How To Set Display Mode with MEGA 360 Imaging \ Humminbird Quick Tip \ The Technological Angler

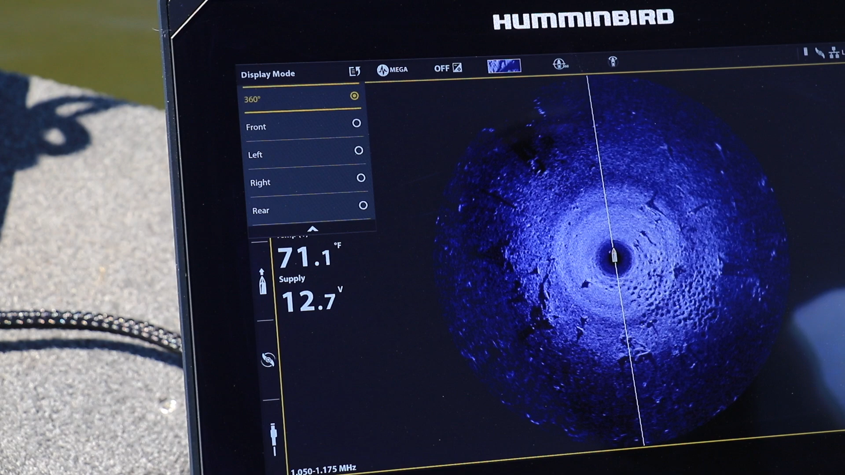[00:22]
On screen: water 71.1°F
One way to do that is to customize the display mode to focus on that portion of the water that contains our casting targets. There are five different display modes that each focus on a different portion of the water.
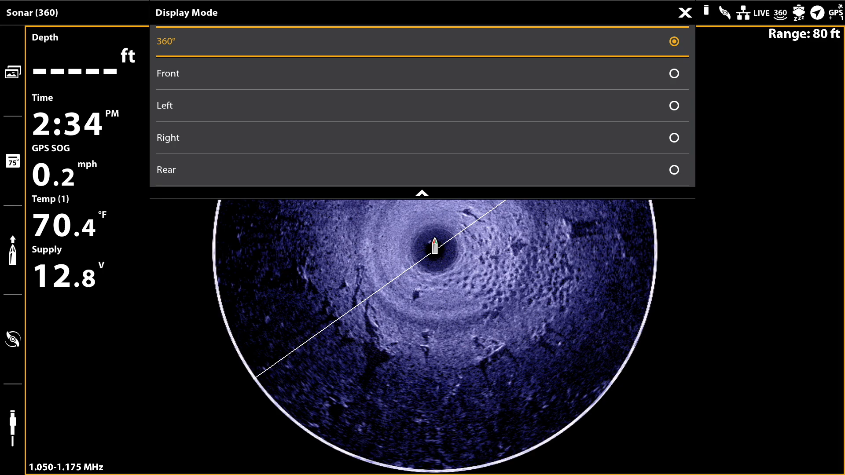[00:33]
The 360 option shows the entire circle, but the other options will fill the display with a little more than half of the circle. Either the front half, the left half, the right half, or the rear half.
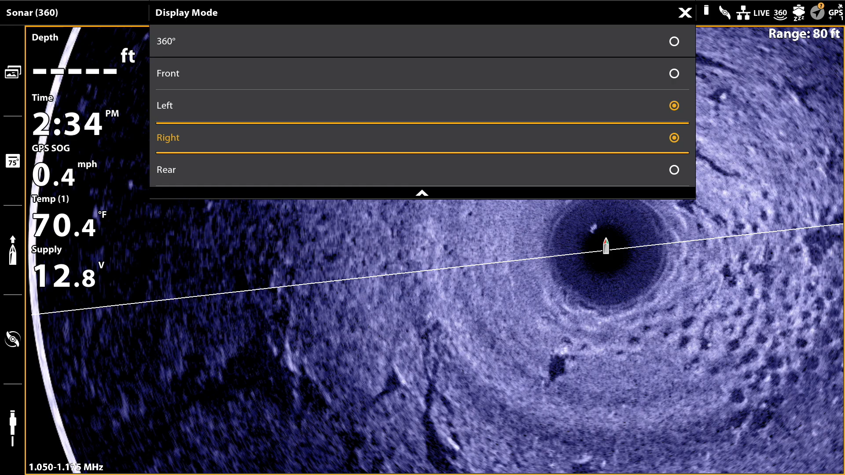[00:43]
On screen: water 70.4°F
I like to pick the general area where I'm casting for my display mode.
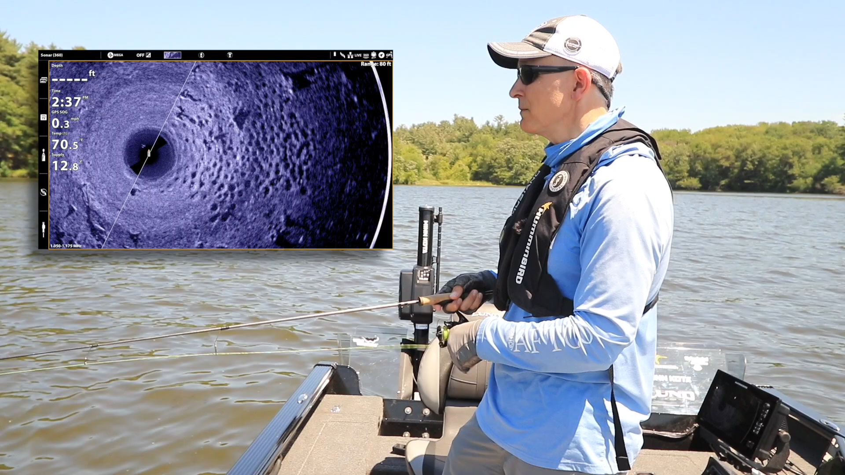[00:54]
Now, here, I've got a big bluegill spawning colony off to the right-hand side of the boat, so I'm going to select the right display mode.
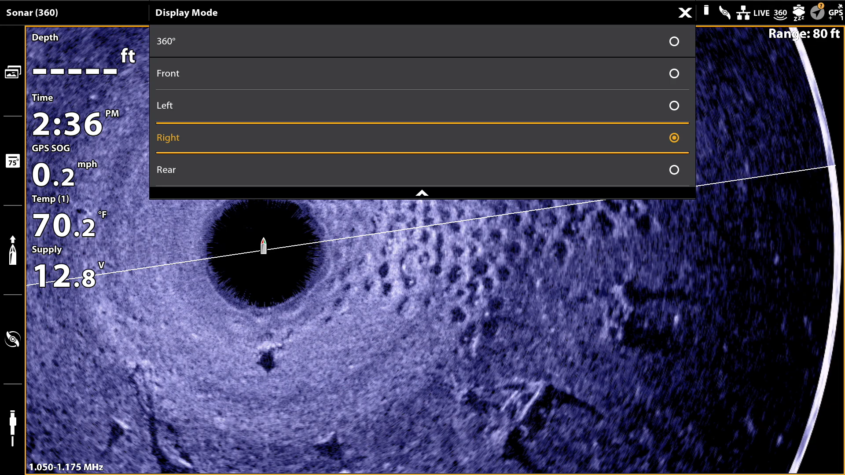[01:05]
On screen: water 70.2°F
Even that one simple change immediately unlocks more detail and clarity in my 360 view.
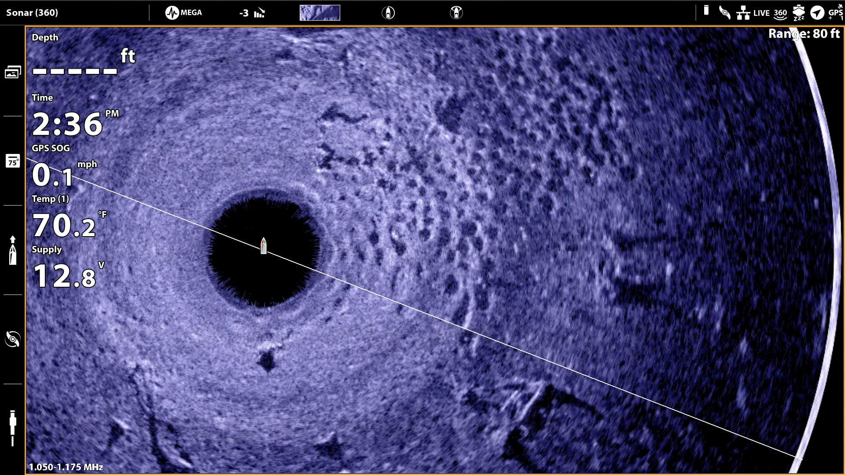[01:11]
On screen: water 70.2°F, speed 0.1 mph
And I can see even more by zooming in or out with the plus and minus keys.
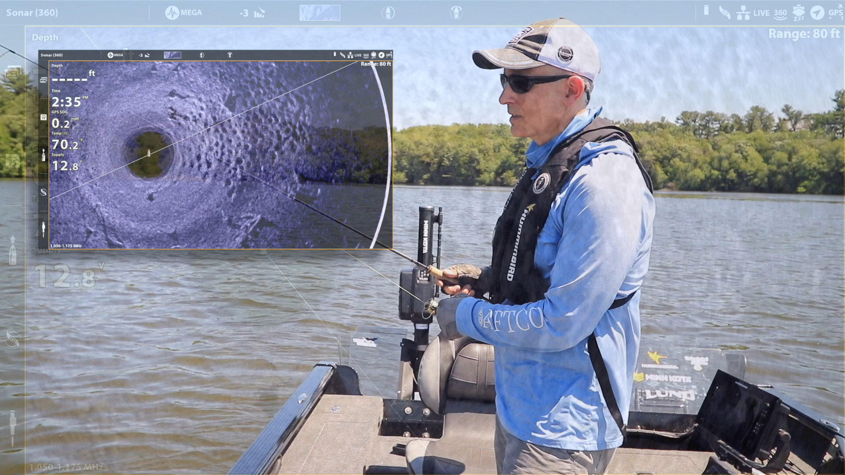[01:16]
Whichever display mode you select, the 360 beam will continue to rotate and refresh that part of the circle that you're focused on.